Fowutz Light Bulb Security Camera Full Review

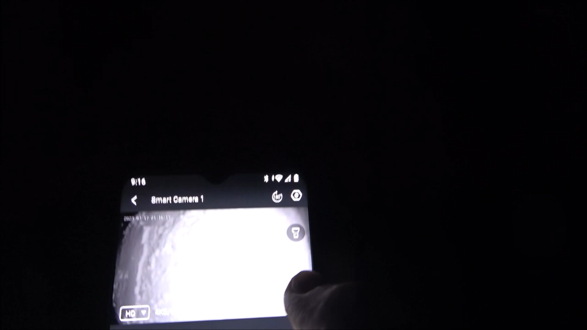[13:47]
That's what it's looking at right now. So if it's pointing that way, how's it going to pick somebody up walking up to the house?
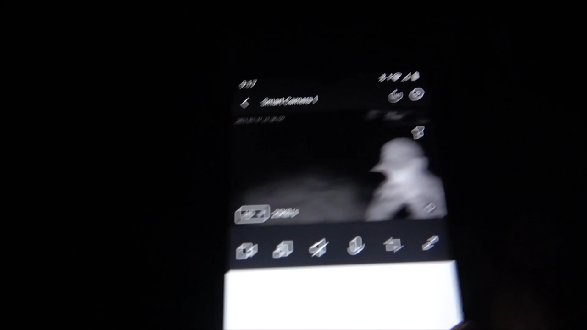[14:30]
Now let's see if it'll follow me.
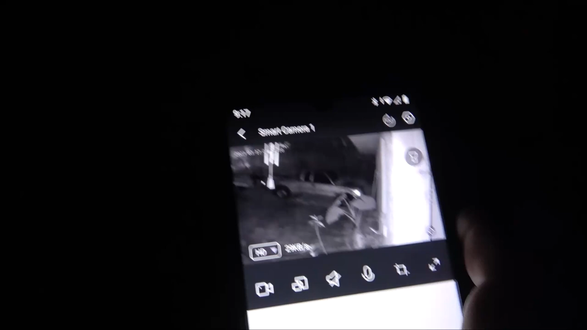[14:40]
It just keeps turning towards the damn wall. Look at that. See?
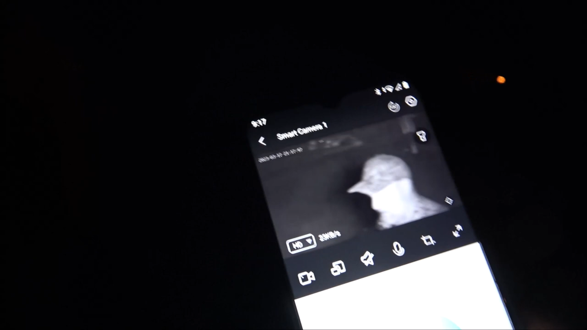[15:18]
And it will not follow me like up and down like if I was on a hill or something. Okay, so see, it'll come clear over here.
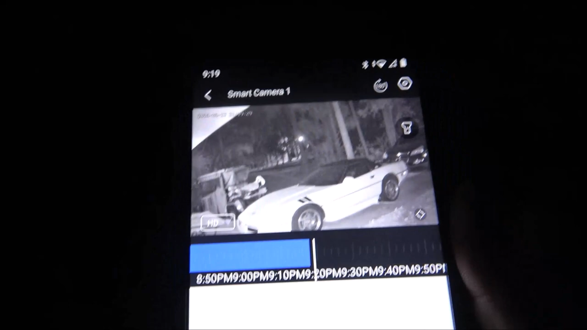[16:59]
And it's going the wrong way again. Come on. See? It's pointing
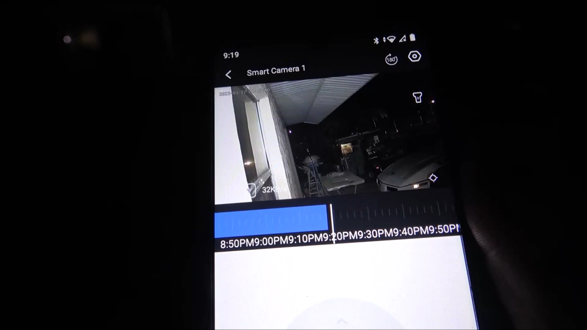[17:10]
the wrong damn way. There it comes.